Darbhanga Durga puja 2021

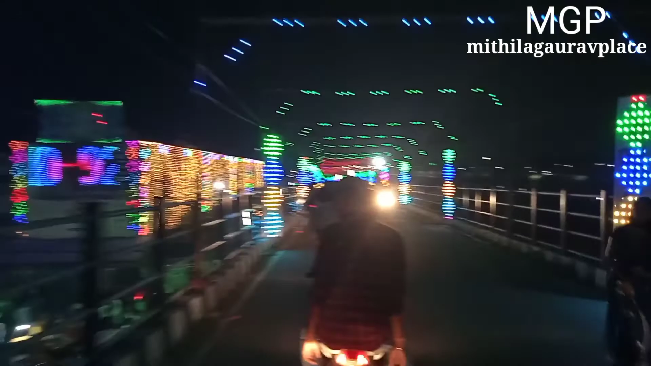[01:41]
और आज पूरा ग्रुप के साथ आगे ज़्यादा ग्रुप, बहुत चंदन जी आप सोचिएगा उससे भी ज़्यादा लाइट देखिए।